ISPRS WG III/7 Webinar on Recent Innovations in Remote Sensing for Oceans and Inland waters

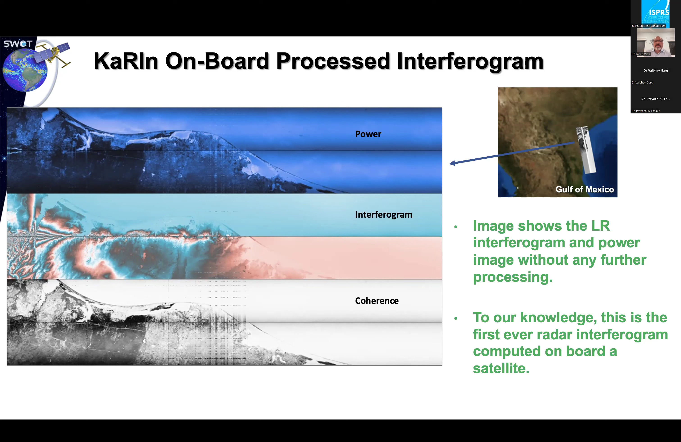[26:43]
do um uh do some compression on to make it manageable but the rest of it is is basically directly downlinked and processed uh on the ground um this is another image um that i saw of the of the radar power returns
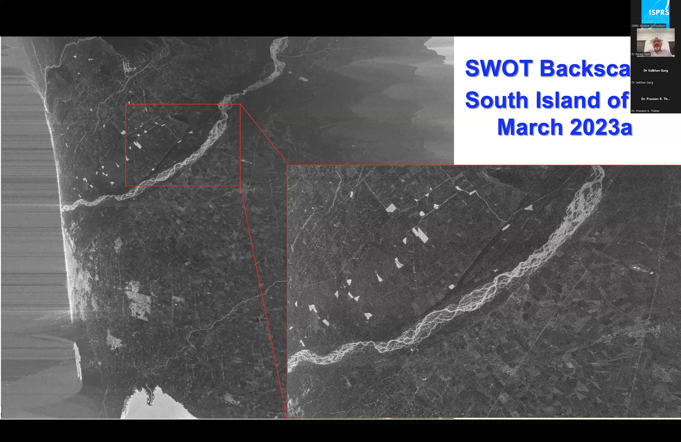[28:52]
in fact we sent a team there mostly to understand um what uh we we probably had challenges to measure and or uh to try to see if we can come up with algorithms that might make the best of the data we did collect but um it it shows extremely good results so this is our um first light